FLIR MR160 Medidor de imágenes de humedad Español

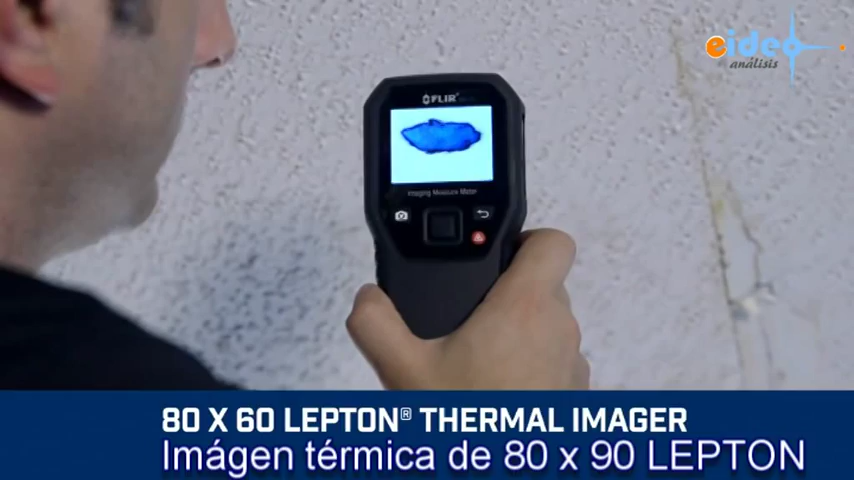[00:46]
evaporation with IGM an onboard laser pointer plus easy to see display crosshairs the
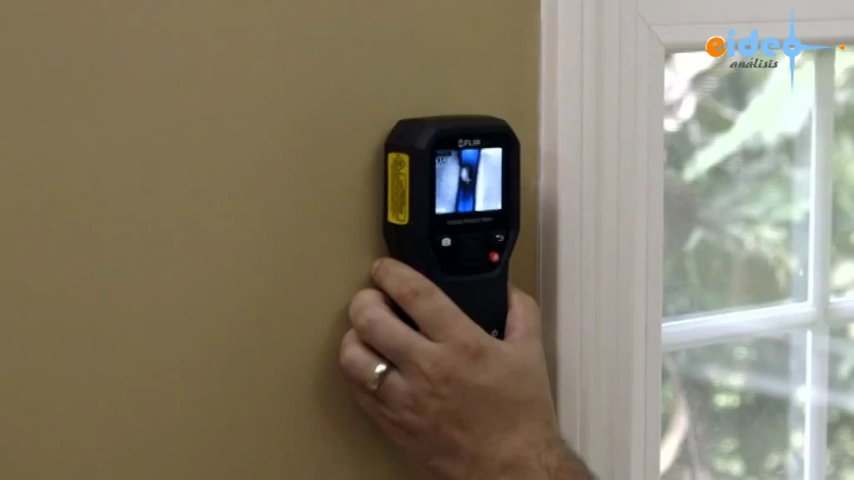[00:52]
MR160 makes it effortless to home in on trouble an integrated pinless sensor and included external pin probe provide the flexibility
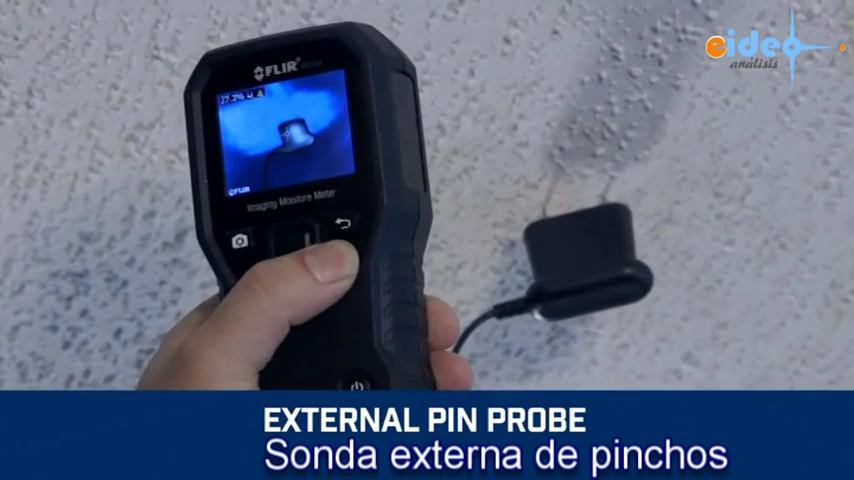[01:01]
you need to measure and confirm that the cold spot is truly moisture before you pull out
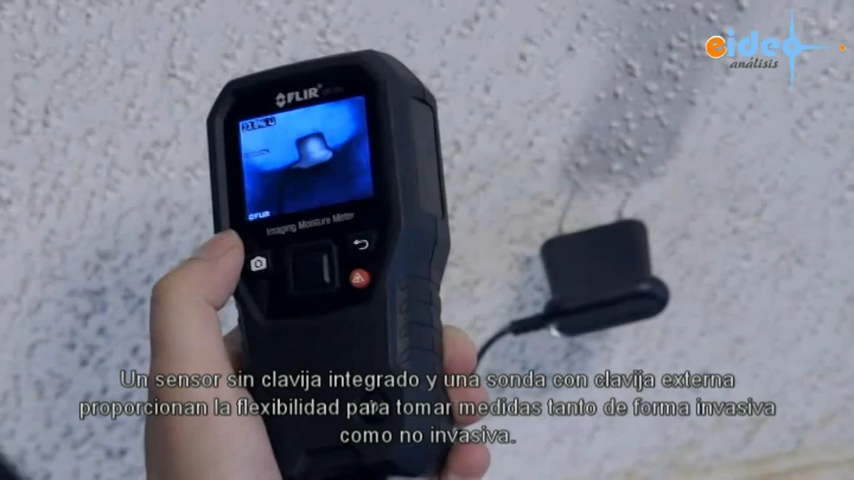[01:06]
the drywall saw overlay data onto the thermal image and store it all in one right